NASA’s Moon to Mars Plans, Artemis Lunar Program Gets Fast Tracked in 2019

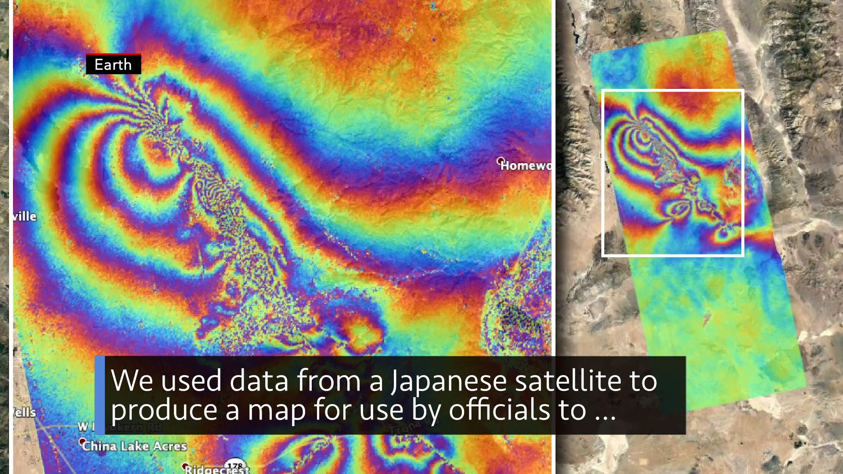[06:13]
We used data from a Japanese satellite to produce a map for use by officials to assess damage from two strong earthquakes that rattled Southern California.